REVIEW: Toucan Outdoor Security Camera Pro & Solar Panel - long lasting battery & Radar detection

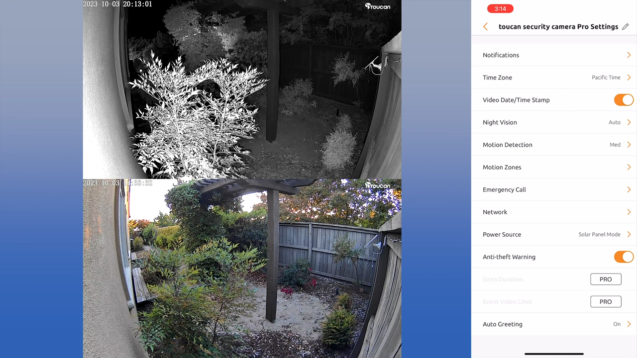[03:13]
You can actually have a device timestamp, which I always leave on. It has night vision. So you can turn that on and off and adjust that. It's got motion detection. And you could tailor the motion detection, right? Yeah, you can go in here in the motion detection. You can set how much you have.
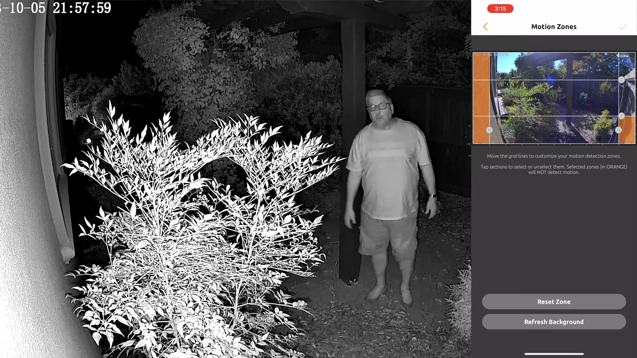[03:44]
And basically, the orange spots that you see in here, those are where it doesn't do any of the detection. And you do that because you may not want you know, the camera like a look at how like a bush is moving a lot or whatever else, you can actually tell it not to do that.